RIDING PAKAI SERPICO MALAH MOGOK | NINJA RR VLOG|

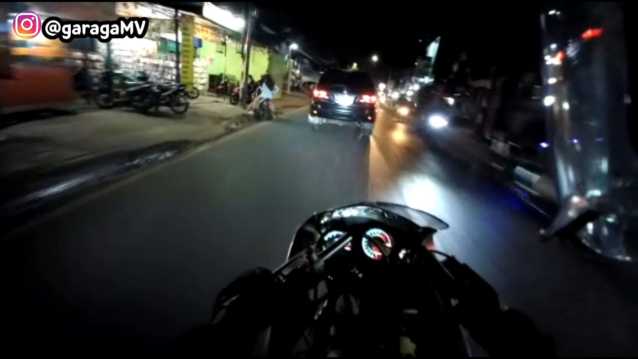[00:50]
Welcome back to my channel Garaga MV. Di malam kali ini gua reading dengan si cungkring dulu nih. Aduh. Reading dengan si cungkring. Nih, si cungkring nih. Si cungkring knalpot kidal. Minjem dulu deh. Untuk kita Night Rider,
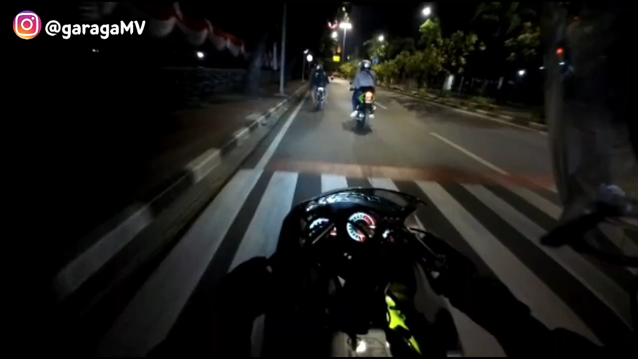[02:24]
ya, friend. Kita udah pada kumpul muter-muter nyari tempat buat ngopi. Ada Dudung Rider juga, ada Red King, Ninja RR, R25.
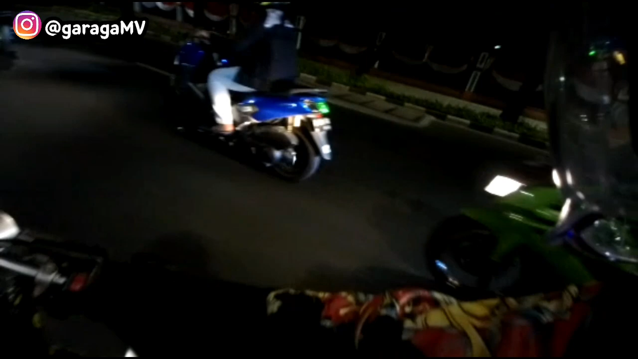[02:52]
Renew, pokoknya banyak deh, banyak.
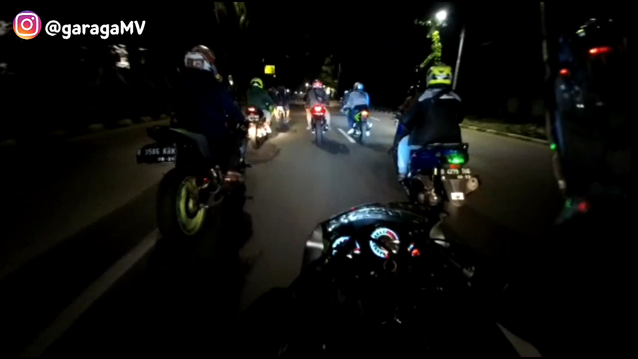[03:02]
Ini kalau di ini gado-gado nih, kelas campuran.
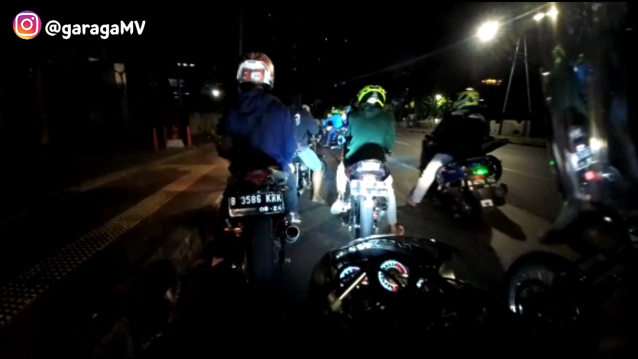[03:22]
Baru mau nongkrong nih, Bren. Udah disirin aja.
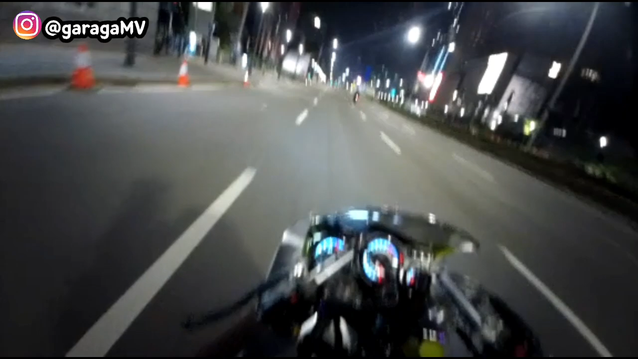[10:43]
Geser ke Kuningan nih, ternyata nggak jadi ke Intasari.
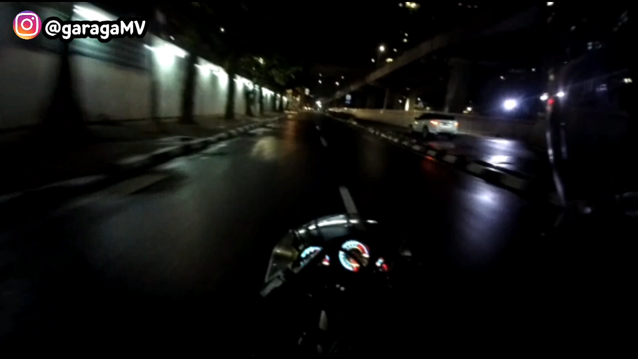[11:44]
Kuningan, Kuningan, lurus terus lah. Oh, ini dia.